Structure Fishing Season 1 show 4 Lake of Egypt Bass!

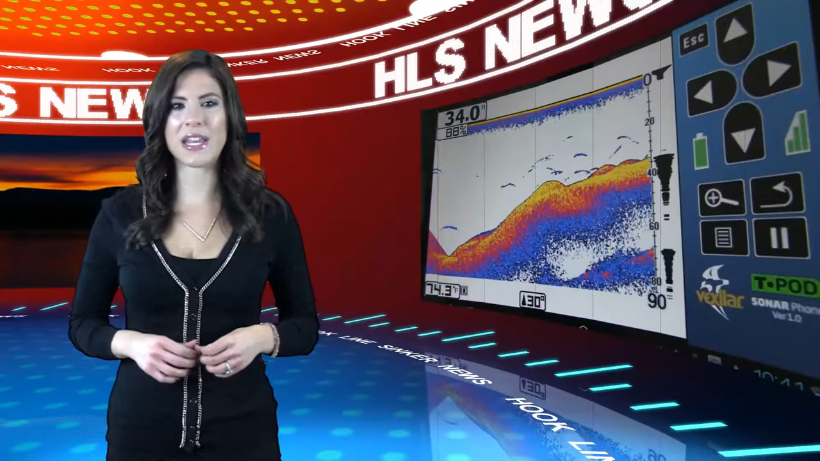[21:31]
Vexilar, a marine electronics company out of Minneapolis, Minnesota, has introduced a new product, the Sonarphone. You can now turn your smartphone or tablet into an advanced sonar system. You don't need cell phone coverage to use it. It uses Wi-Fi technology to communicate your smartphone or tablet with the Vexilar transducer. There is a portable transducer and a permanent transducer available. Multiple users can be connected at the same time. To see all the features and capabilities of this device, you can download the app for free. For more information, please visit Vexilar.com.
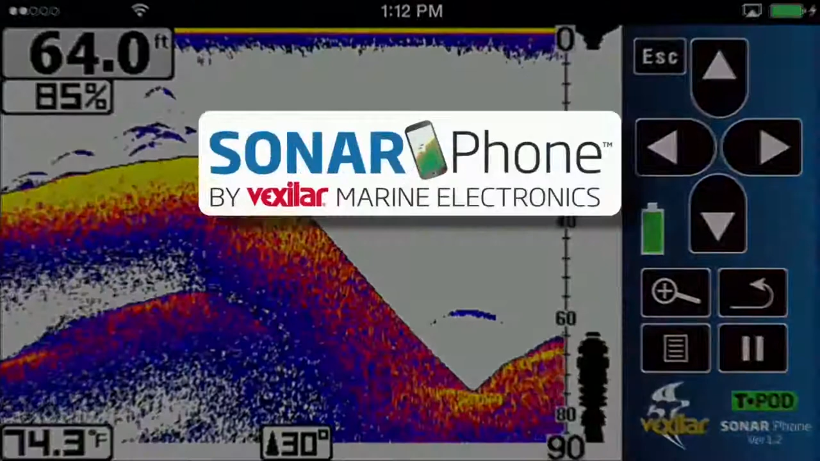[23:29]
On screen: depth 64.0 ft, water 74.3°F
Sonar Phone by Vexilar, the world's first smart device sonar. Download the free app.
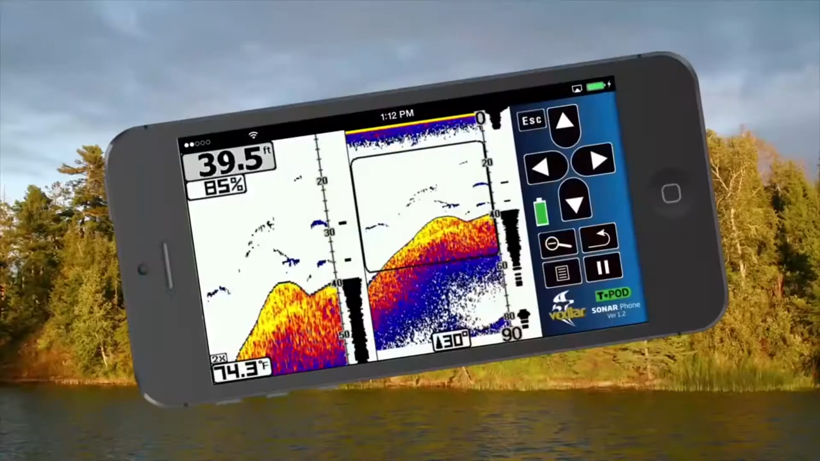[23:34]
On screen: depth 39.5 ft, water 74.3°F
Try the demo feature and see why Sonar Phone will rival the performance of sonar systems costing hundreds more.
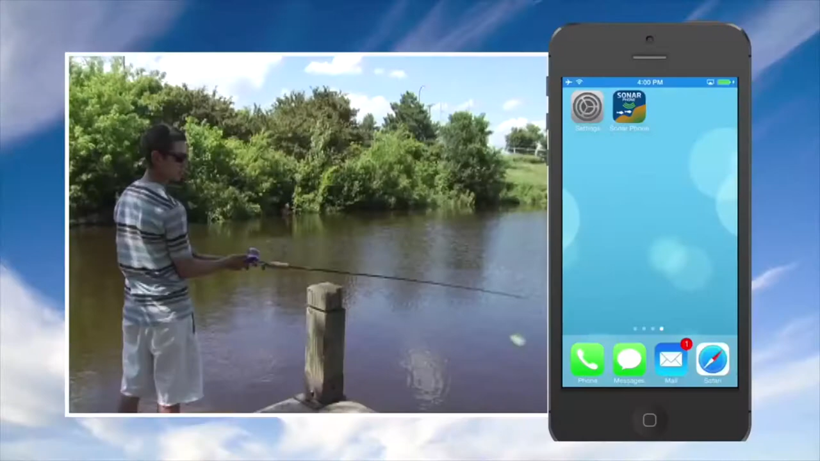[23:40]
The sonar phone does not require cell phone coverage. You create your own Wi-Fi hotspot and can share with your friends.
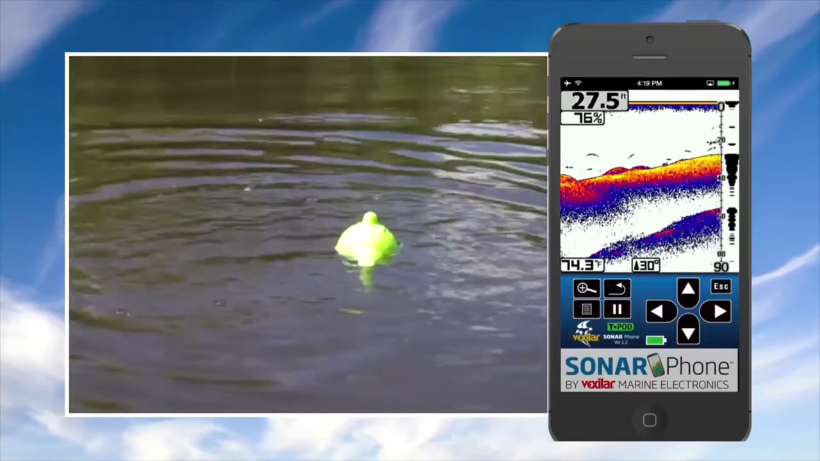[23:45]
On screen: depth 27.5 ft, water 74.3°F
Download the free app today. And for a limited time with any purchase of a sonar phone, you get a free smartphone armband.